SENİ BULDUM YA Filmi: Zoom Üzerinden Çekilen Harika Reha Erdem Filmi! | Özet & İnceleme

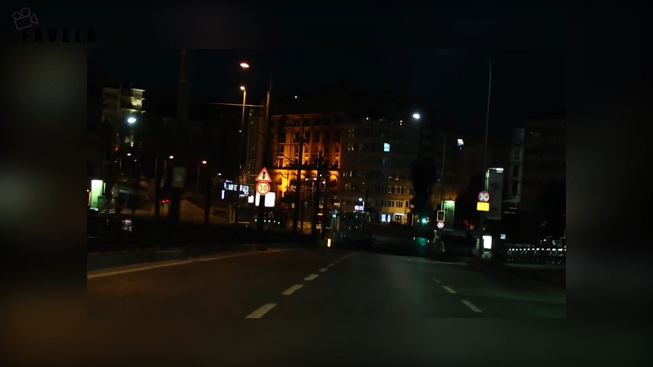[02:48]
Mesela Felek karakteri ilk başta kötü bir karakterken görüntülerde kameranın bir yolda ilerlediğini gördük ve iyi birine dönüşünce aynı yoldan geri dönüldü.